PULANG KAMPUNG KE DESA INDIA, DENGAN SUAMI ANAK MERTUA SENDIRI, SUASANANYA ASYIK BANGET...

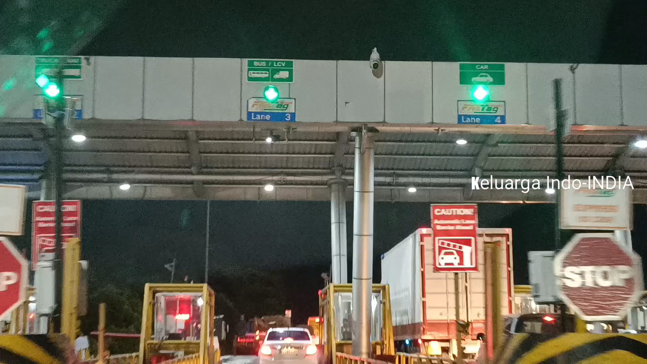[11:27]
Kita memasuki tol ketiga ya teman-teman, atau tol terakhir.
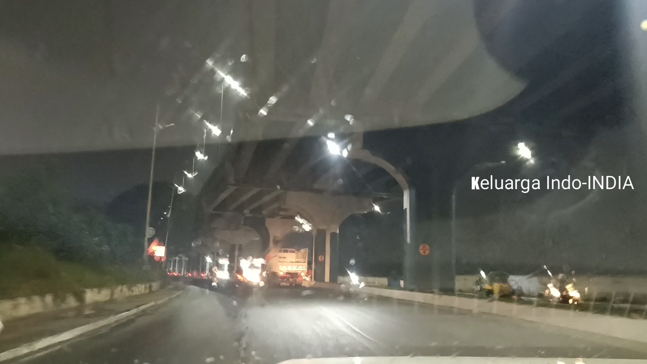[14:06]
Ini kita mau masukin kawasan muslim ya teman-teman.
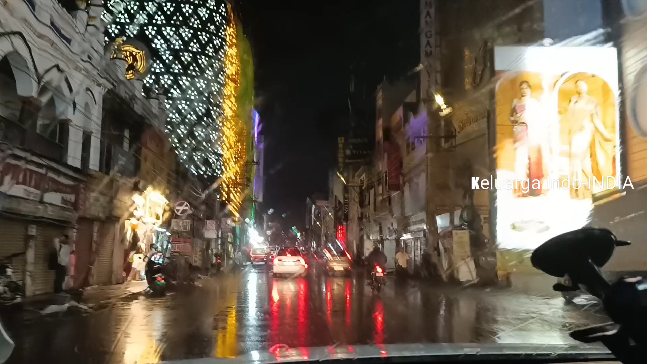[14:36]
Toko emas, ini toko emas sebelah kiri.